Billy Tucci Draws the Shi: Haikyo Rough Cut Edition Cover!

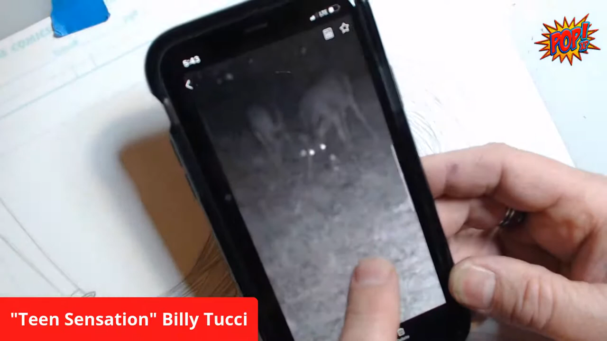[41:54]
28 minutes later, a doe and her fawn comes, right? They come by. And then look at this. Look at this monster buck.